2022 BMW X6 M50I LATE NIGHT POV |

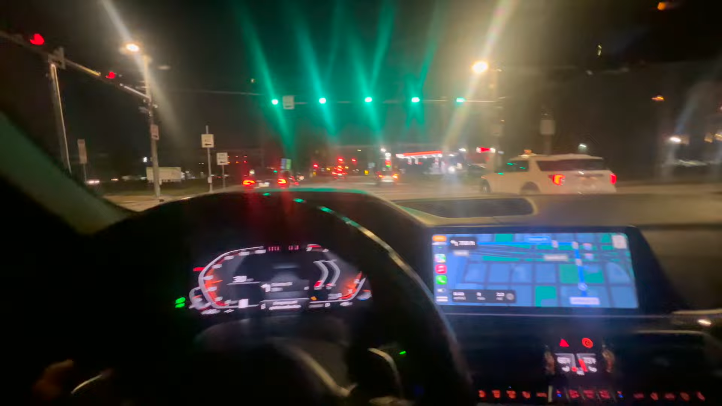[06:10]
But yeah, y'all. It's the only reason why folks don't want to live down here, because it's like, y'all see all these dips. Like, yo, if you wouldn't have had like a low car in Houston, your car would not gonna last. Oh shit, y'all. Look at my dumb ass about to miss the damn thing. My bad. But man, how y'all day feeling, man? We just trying to get this quick little POV.
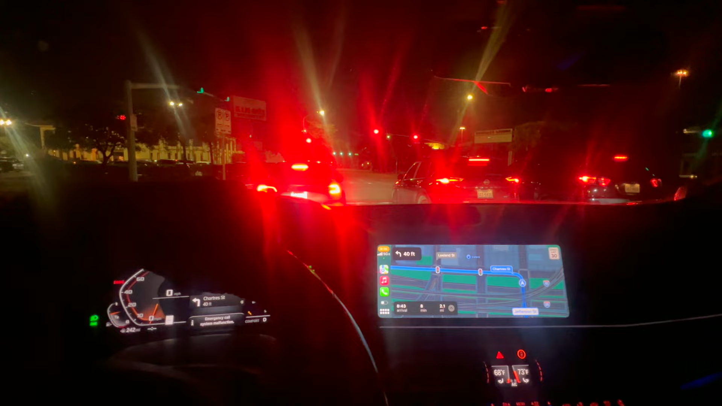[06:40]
I'm probably gonna stop at this gas station real quick to probably get like a few little content in. I might though. I don't know yet how I'm feeling. Man, these people looking like NPCs, y'all. Boom, boom, boom, boom. So we about to make this turn.
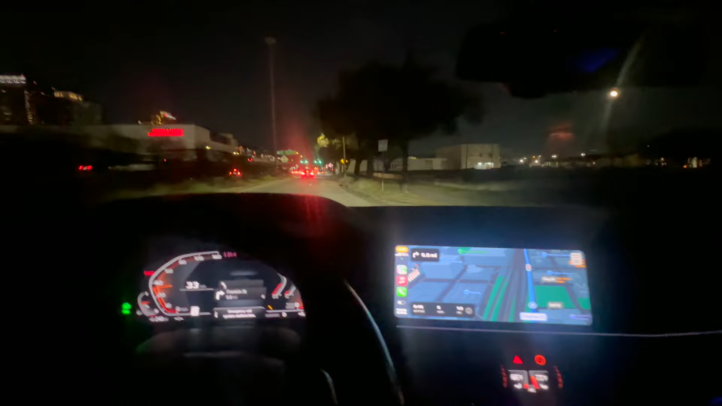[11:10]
Cause this POV gonna be posted freaking Sunday. I'ma try to get it. Oh shit. But y'all really see how these freaking bumps are. Like they so freaking aggressive. You know what I'm saying, y'all? Like, if y'all get like a low car, please do not get no damn low car, y'all. Like, this what you, oh shit. This what you gotta go through half of the time, y'all. When you,
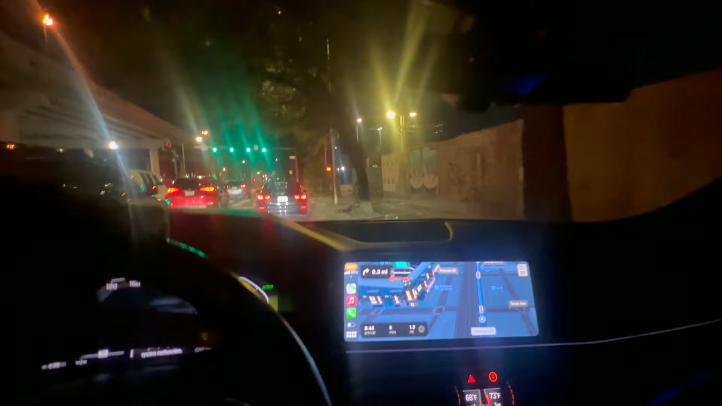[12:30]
If you got a low car, y'all, please do not drive it in Houston, bro. Your car gonna break in half, like, on me. Like, that bit gonna break, y'all. And, yeah. That bitch gonna break in half. Because these roads are not it for your car. Can't really even zoom out like that, y'all. I'm getting a little irritated. But yeah, y'all.
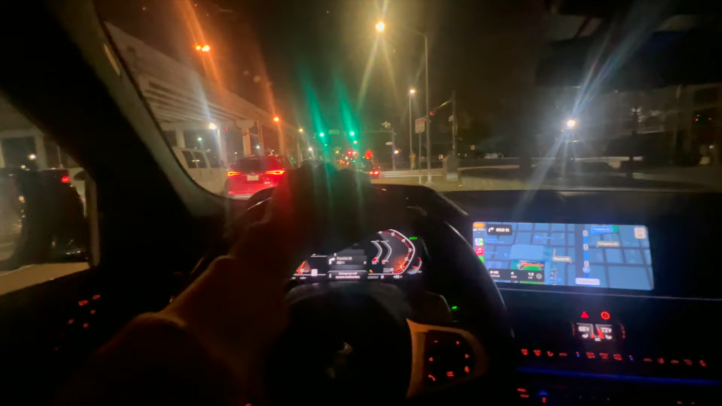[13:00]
Supposed to be making a freaking... Look how these freaking... Oh, shit. Sorry about that, y'all. Like, they really need to fix these roads, though. I ain't gonna even count to you. Because these roads are not it. But... Man, how y'all feeling, man? I know I just said this already, but, like, I know y'all really waiting for me to actually keep dropping, like, videos back to back.
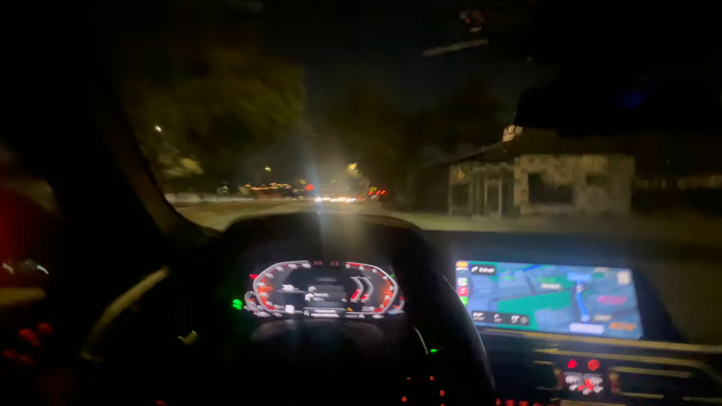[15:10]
man. I know y'all be hearing that turbo. Okay. And the roads in Houston is so freaking terrible, y'all. Oh, shit. Oh, shit. I'm tweaking, y'all. I'm tweaking, y'all. I'm way tweaked out. I'm tweaking, y'all. I did not. You see, y'all. You see how confused. My dumb ass done stopped at a goddamn green light.